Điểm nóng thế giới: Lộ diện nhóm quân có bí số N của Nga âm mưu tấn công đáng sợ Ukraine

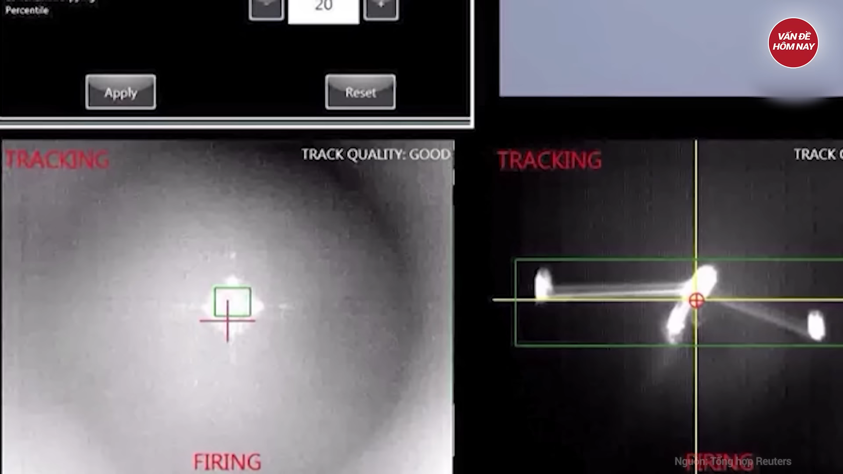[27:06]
Trong đó hệ thống này Đã đánh chặn thành công Một máy bay không người lái Và khiến một quả đạn pháo Phát nổ Trong vòng chưa đầy 5 giây Sau đó Nghị sĩ Ukraine
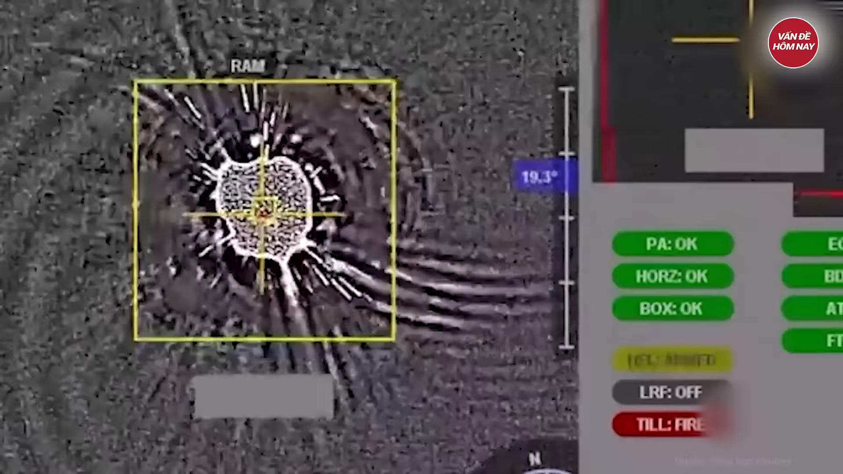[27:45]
Mới triển khai Trên tiền tuyến